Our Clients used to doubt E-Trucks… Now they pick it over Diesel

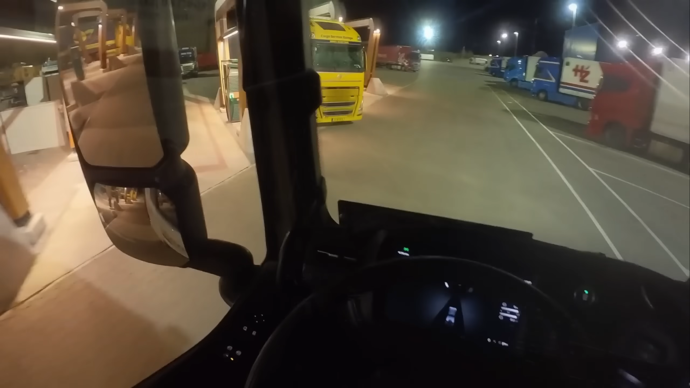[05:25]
And here's an FH electric that's incredibly long. It doesn't fit on a regular parking spot.